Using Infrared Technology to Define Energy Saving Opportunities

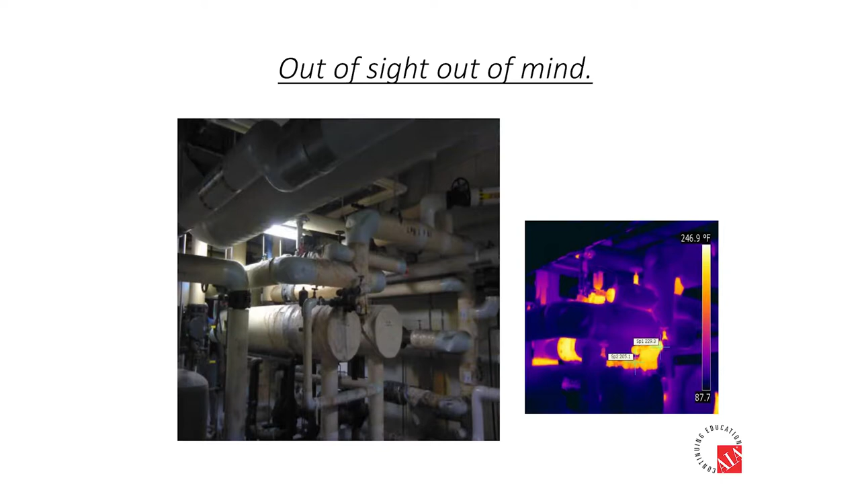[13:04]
On screen: scale top 246.9°F
And the reason I'm pointing this out is most of you people that have infrared cameras are walking around these rooms all the time. And if you walk around in these rooms and you see these bright yellow, white objects in a dark room, you know there's opportunity.
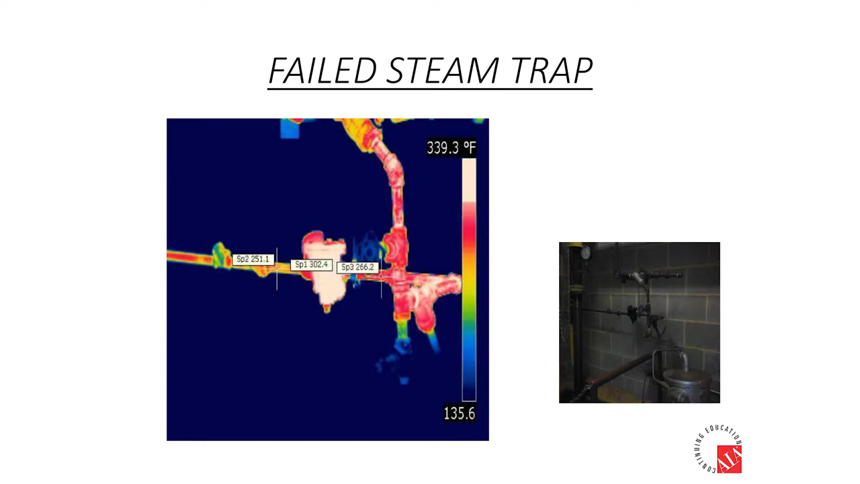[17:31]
On screen: scale top 339.3°F
If the temperature differentiations are very stark, sometimes the black and white. And black and white is a lot easier to focus. The rainbow is very, very difficult to focus. That's one of the things that I really had difficulty with when I first started was simply focusing.
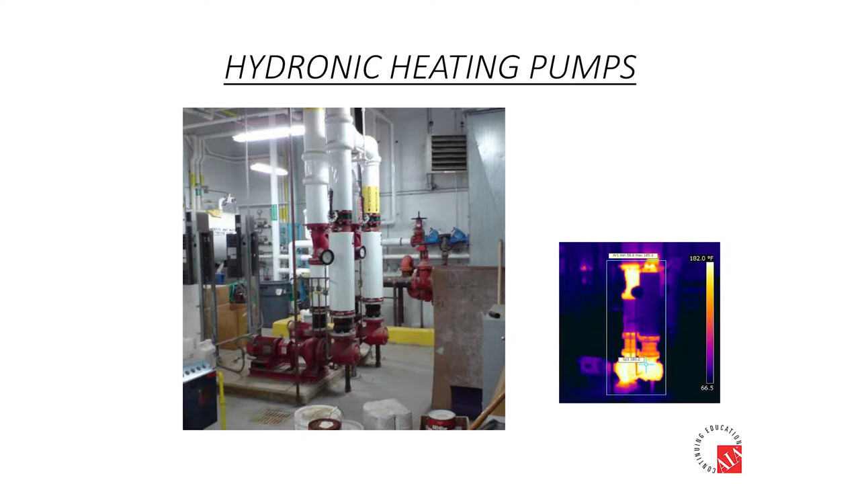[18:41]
and rarely do I see these pumps insulated or these valves insulated. And people will ask me, so, well, is there opportunity in this school? And I say, what color are the pumps? If they know the answer to that question, I know there's opportunity because those pumps are not insulated.
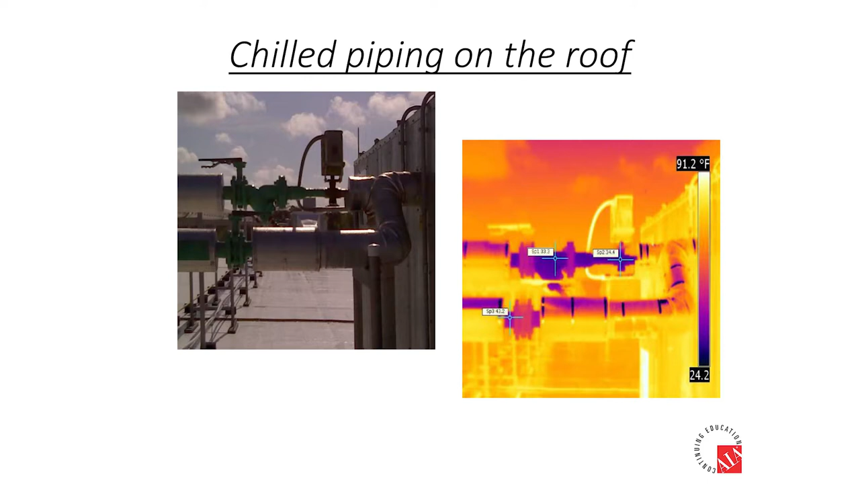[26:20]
On screen: scale top 91.2°F
Payback on this was 5 years to insulate these valves. And they say, well, who cares if it's dripping? You know, cold piping, it's always dripping if it doesn't get insulated. And so it's always insulated pretty good indoors, because if they don't insulate it, it drips and it ruins the ceiling tile and lands on a piano.
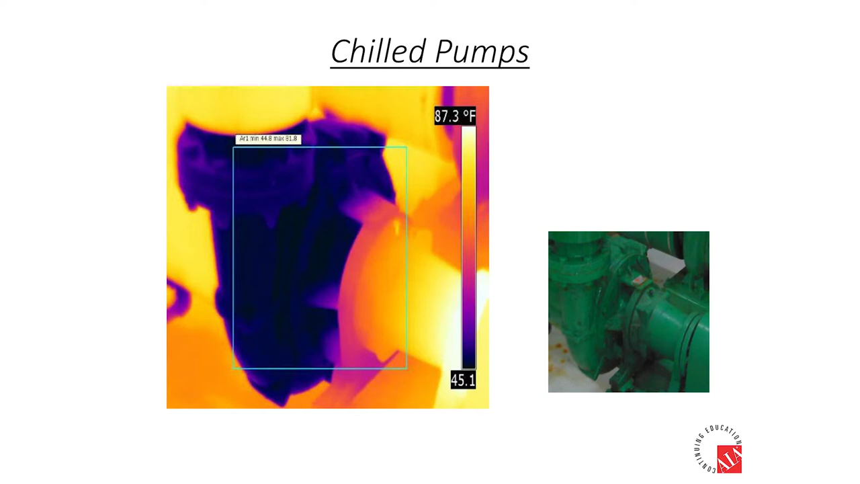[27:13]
On screen: scale top 87.3°F
this one here, I know you can tell in the on the right, that pump's growing mold, and not a good thing in a hospital mechanical room to see mold, black mold on a pump. And of course you can't put a blanket on that pump either, on a chilled water,
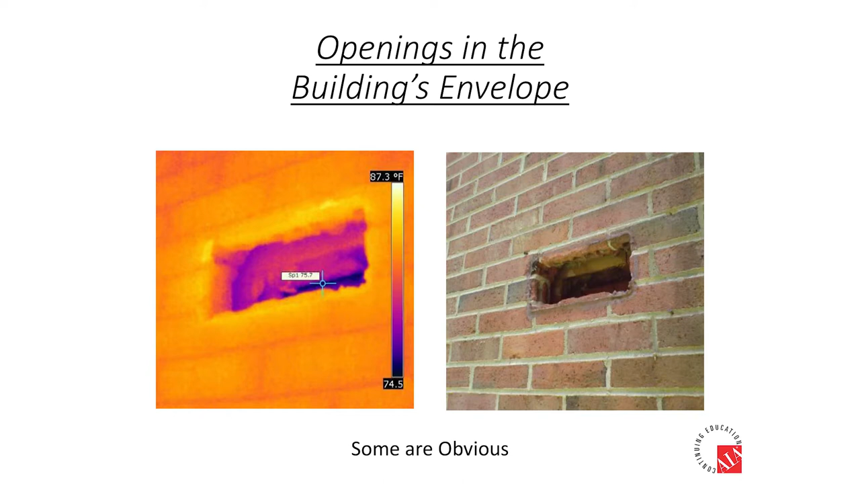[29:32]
On screen: scale top 87.3°F
It doesn't take a rocket scientist to look at this picture and say, hey, somebody ought to fill that hole in the wall. You know, you don't need infrared to know there's a hole in the wall. But you know, you take that picture and people say, holy crap, there's a hole in the wall.
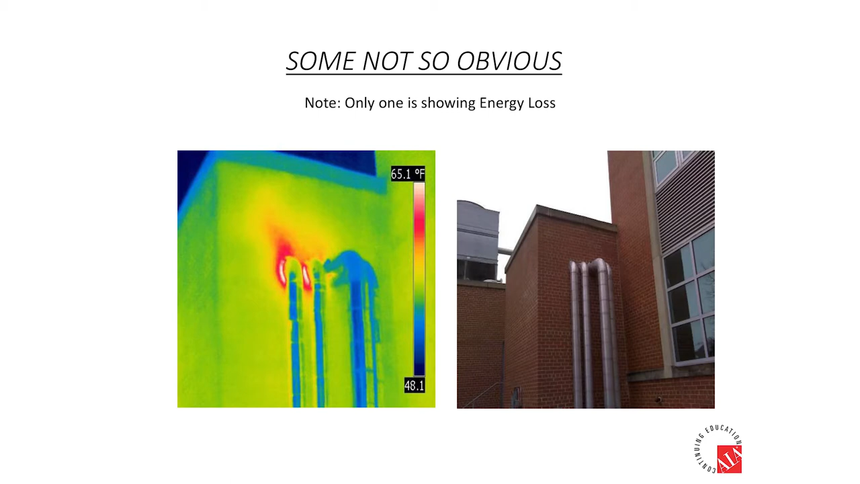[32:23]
On screen: scale top 65.1°F
You see the one pipe on the left. You can clearly in infrared see the heat coming out through that hole around that pipe. And it's not a big temperature differential, but you know, the heat's 65 degrees coming out into 48 degree air.